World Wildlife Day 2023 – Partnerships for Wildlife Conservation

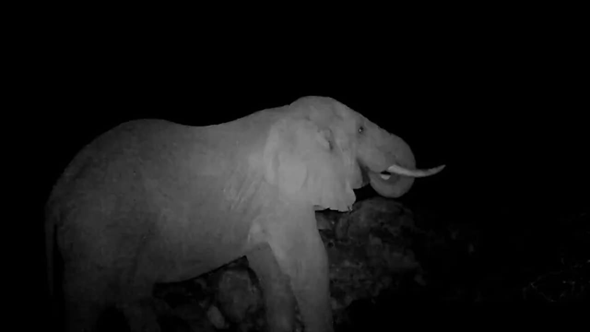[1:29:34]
And during the night, in the evenings, wild animals, elephants, wild dogs, hyenas, guinea fowls come and drink from the same wells,